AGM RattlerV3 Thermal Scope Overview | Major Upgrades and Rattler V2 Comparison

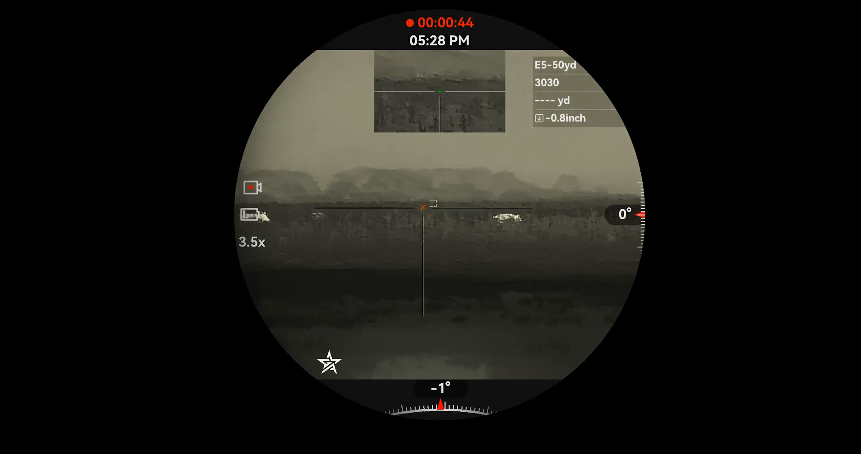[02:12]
i'm picking up more detail on the image for the same lens size and same resolution that i would in an older model right so it's got the best thermal sensor sub 15 millikelvin which many
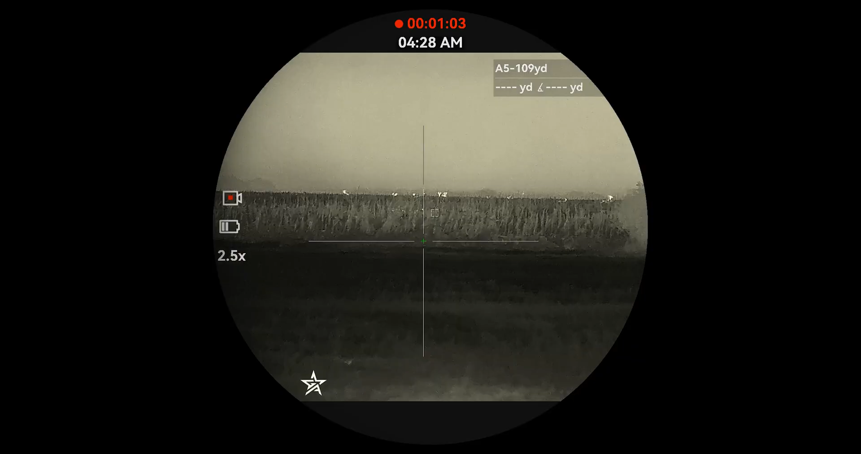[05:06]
freezes up to kind of do that non-uniform correction on the image to clear up your image this is all happening
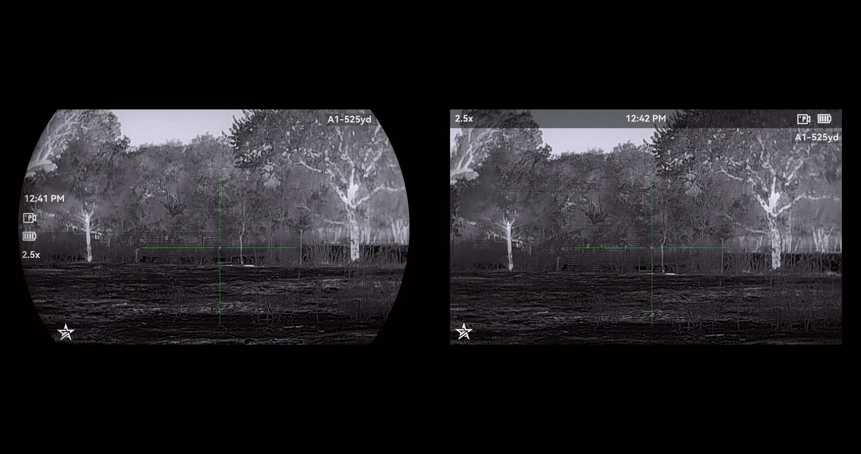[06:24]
through like traditional rifle scopes you can in the upper left and right hand corners and bottom left and right hand corners you know you'll get a little more of the image there some guys don't mind it they just want your you know your straight horizontal distance across to be the same and they don't care about the corners it's